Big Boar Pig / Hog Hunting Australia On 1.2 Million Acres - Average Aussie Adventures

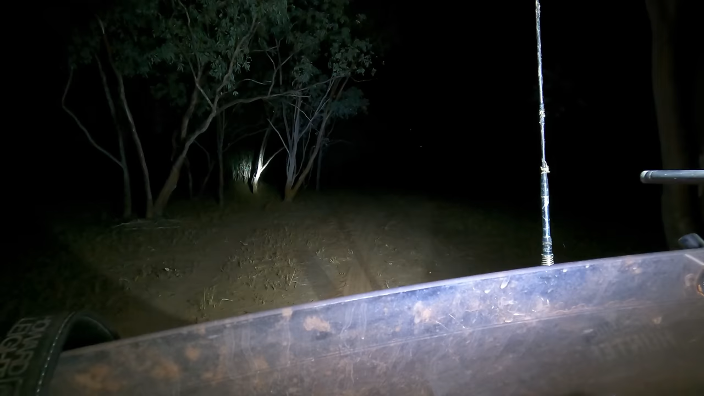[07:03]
Here we go. Okay. Alright. Put on the halogen. So much clearer like pinpoint daylight. That's mad. Whereas the halogens are like a real yellow light.